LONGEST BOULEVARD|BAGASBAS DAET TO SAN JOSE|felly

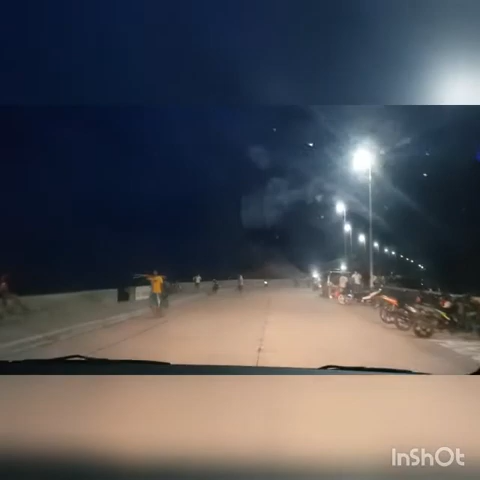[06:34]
Pag ano siguro dito ay daming tao dito, ano? Pag undas. Eh, pag ano ay, pag summer. Yan, grabe ang tao dito. Ang ganda naman, lalo sa gabi.
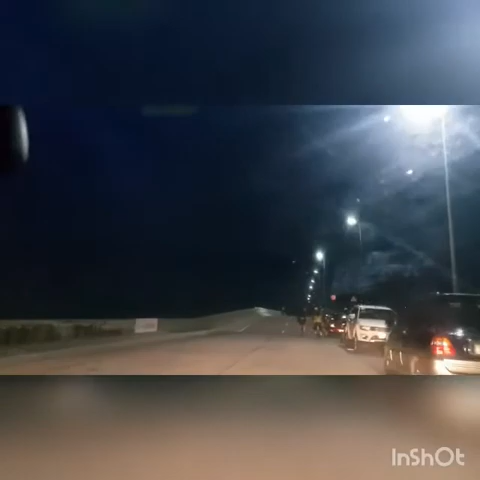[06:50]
Nagpawi na kami, guys. Andahan lang.
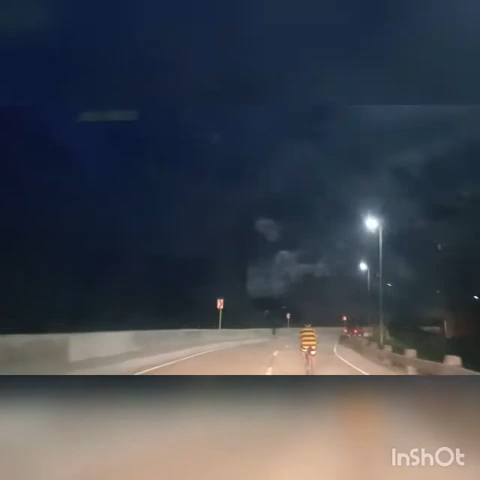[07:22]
Maganda na, oh, maliwanag na kahit sa gabi. Ganda ng ilaw, oh, paikot siya. The longest boulevard.